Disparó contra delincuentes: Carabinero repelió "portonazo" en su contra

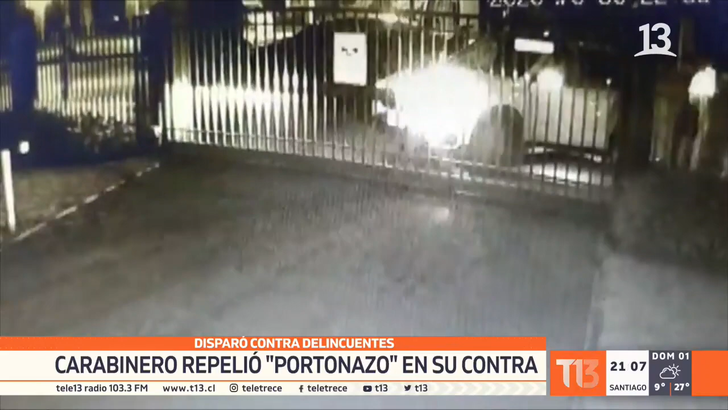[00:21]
La víctima resultaba ser un funcionario de carabineros de civil que logró repeler a los delincuentes.